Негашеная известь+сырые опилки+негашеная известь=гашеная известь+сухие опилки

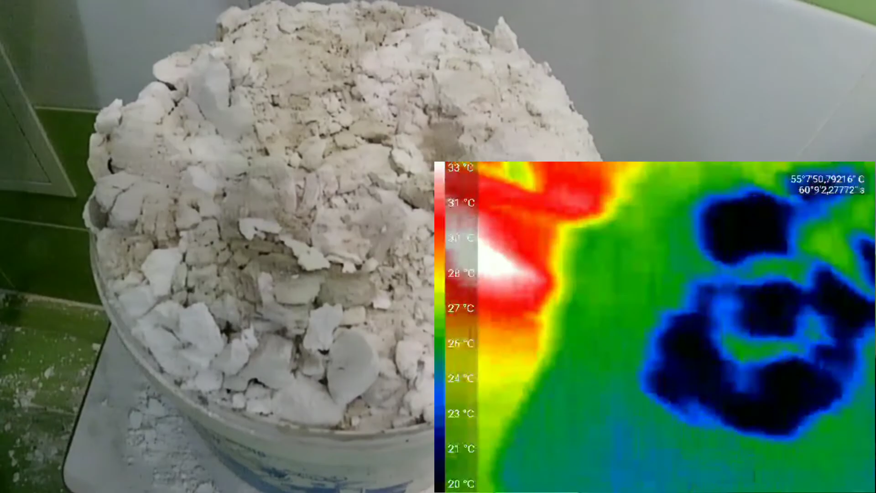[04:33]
On screen: scale top 33°C, scale bottom 20°C
как видно известь полностью загасилась за счет сырых опилок и так что по заключению эксперимента можно сказать что эксперимент удался и негашенную известь можно
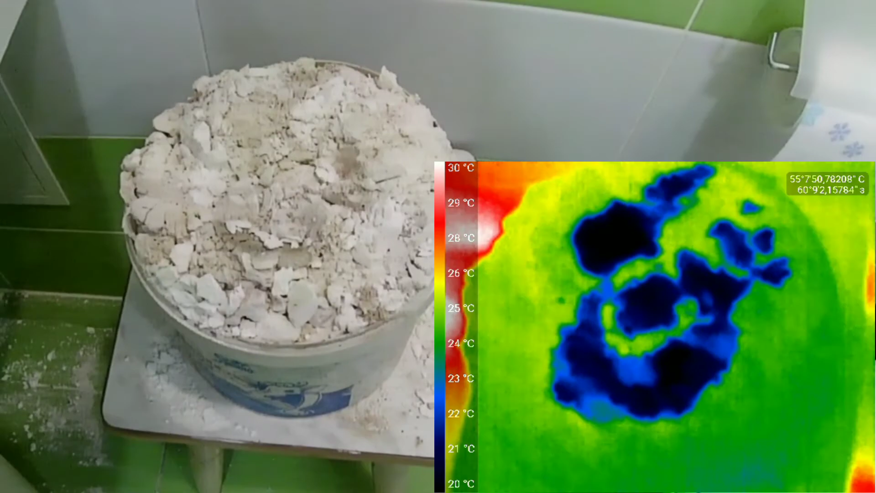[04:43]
On screen: scale top 30°C, scale bottom 20°C
сыпать послойно с сырыми опилками эксперименты будут продолжаться поэтому